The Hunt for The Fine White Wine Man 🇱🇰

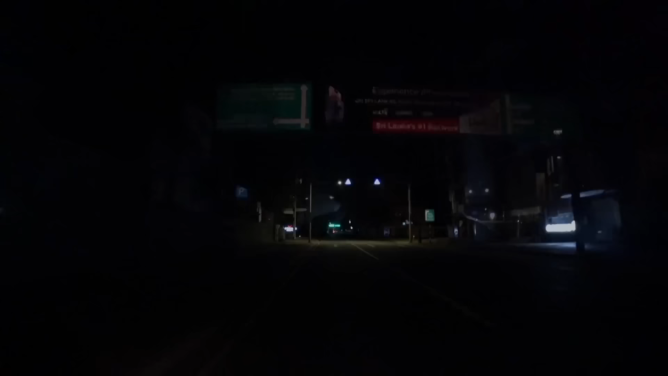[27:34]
Anyway, we're on our way and the bike is running, even though the speedometer isn't working.
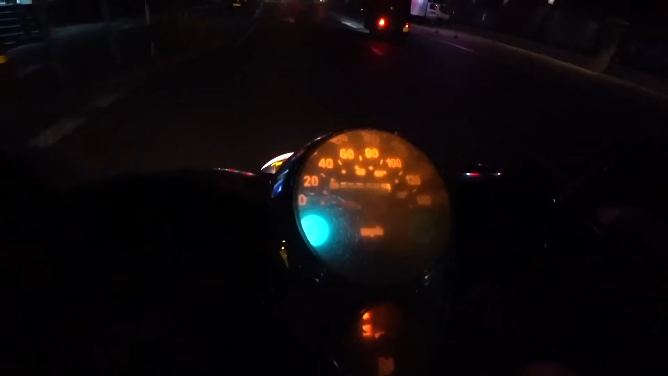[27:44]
I'm gonna chuck a left here, so down you guys go in the bag.
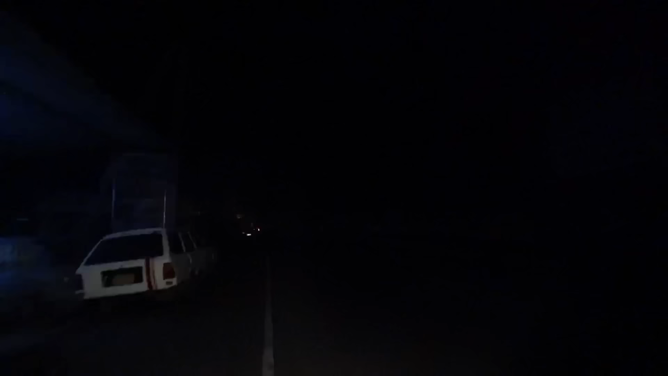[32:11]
Just driving with my blinker on, because that at least works, unlike my brakes. There we go.
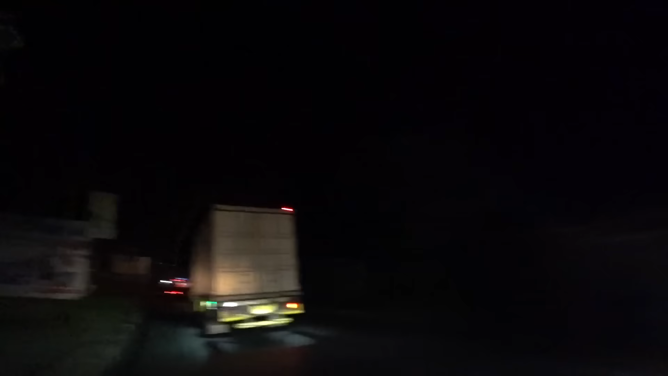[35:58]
I'm constantly blinking to the left.